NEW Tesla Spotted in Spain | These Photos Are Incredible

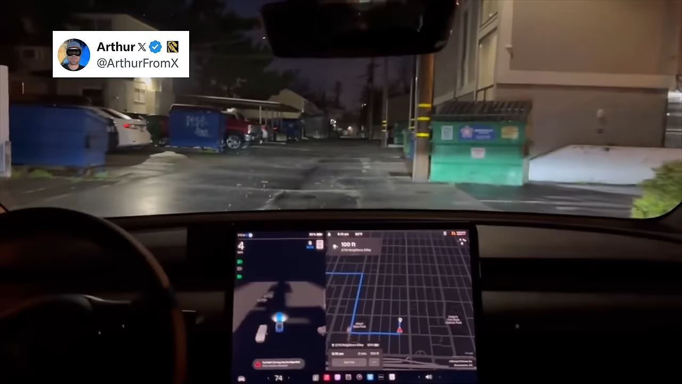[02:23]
It also seems to hunt for parking spots when navigating to a parking lot, which is a peek at a feature Tesla has talked about for a long time, Park Seek.